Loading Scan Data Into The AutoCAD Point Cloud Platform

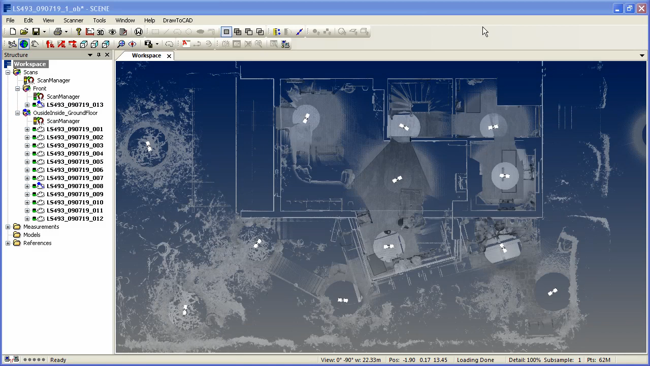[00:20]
With the 2011 release of AutoCAD, Autodesk introduced a completely new feature which is called PointCloud Platform.
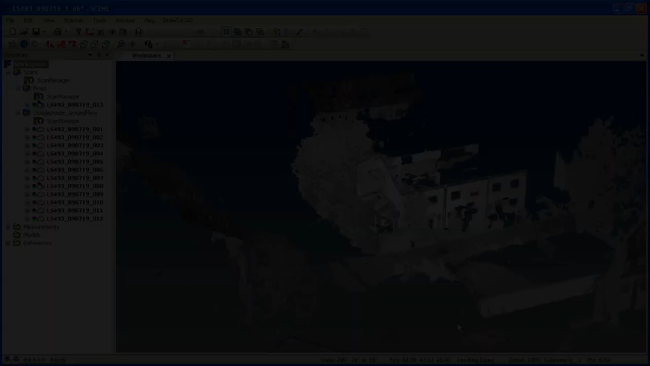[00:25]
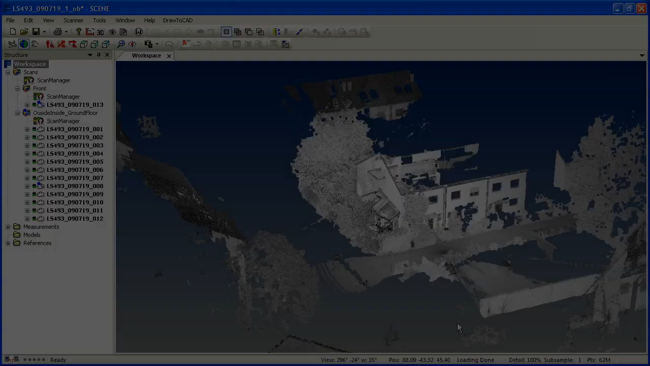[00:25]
This is providing a very powerful
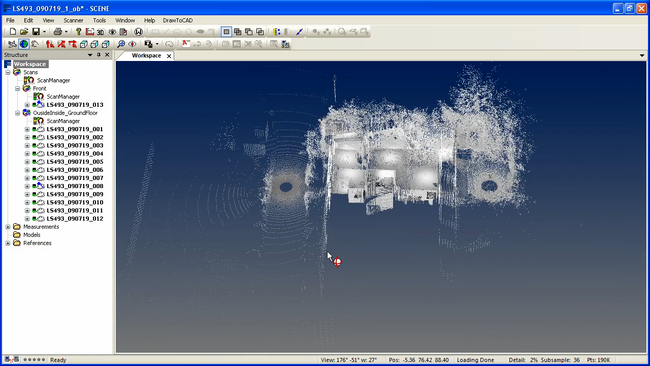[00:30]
possibility to display laser scanner point clouds directly within your AutoCAD environment.
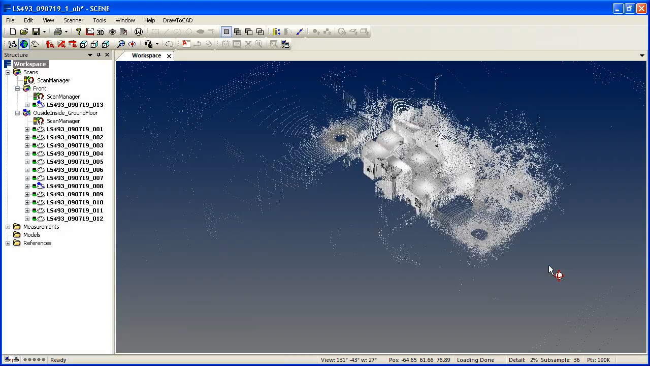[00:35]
For this example I am using a set of 13 laser scans
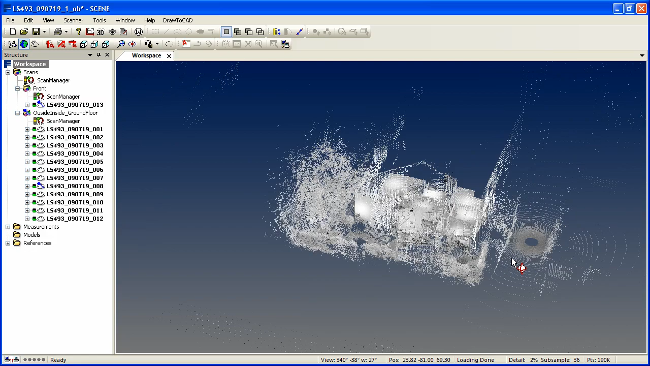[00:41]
which have been captured to record the inside and outside area of a private building.
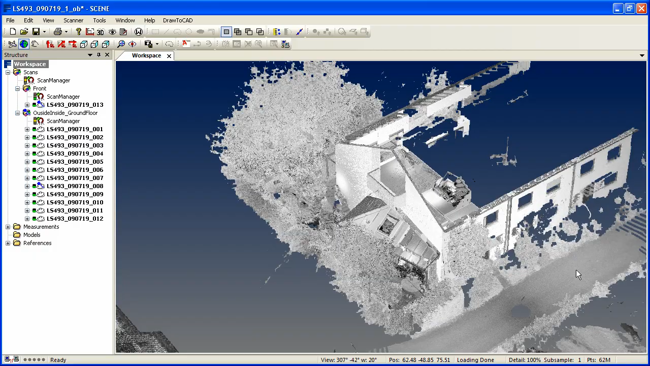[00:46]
The command to handle scan data in AutoCAD is called PointCloud.
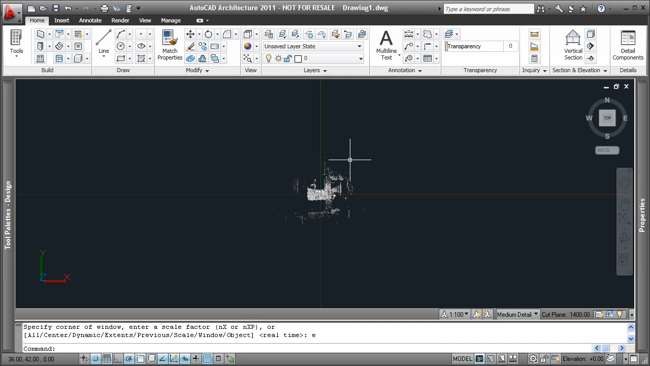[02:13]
the PCG file from the location on your hard drive.
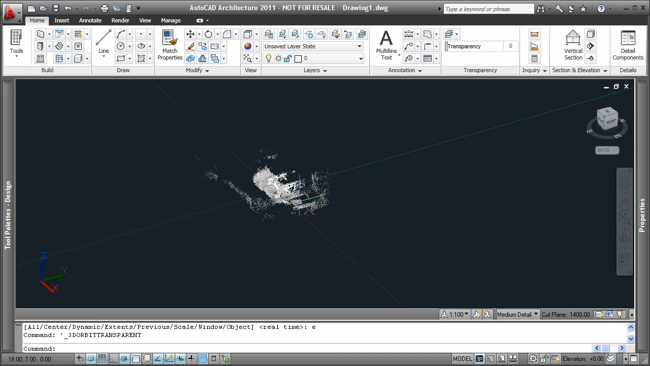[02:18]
By default AutoCAD is displaying 15% of the points available in memory. If you want to change this you use the PointCloud command again. This time you type in the option D for density and then you can enter any percentage you like between 1% and 100%.
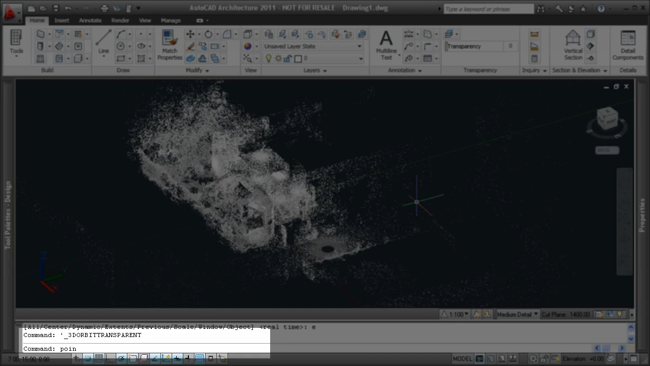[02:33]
In this case we will change the setting from 15% to 65% and you will see on the screen what happens to the PointCloud.